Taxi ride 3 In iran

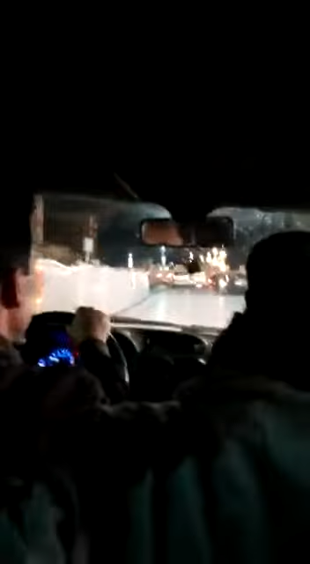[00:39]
रात के 2 बजे भी माशाल्लाह ऐसी रौनक है जैसे दिन के टाइम होती है। अंदर नहीं जाएगा? आराम आराम आराम।